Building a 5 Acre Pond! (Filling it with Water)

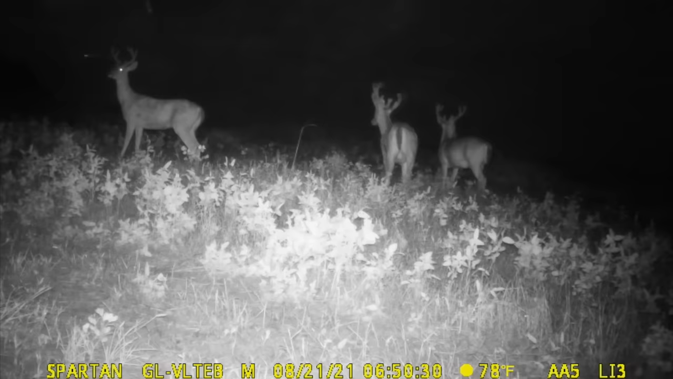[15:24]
main beam on one side and possibly a split brow tine on the other it's definitely interesting to see some non-typical look when 99% of them have all been typical and a bunny rabbit out there munching on the peanuts and last but not least we get to enjoy some Moby top water blow-ups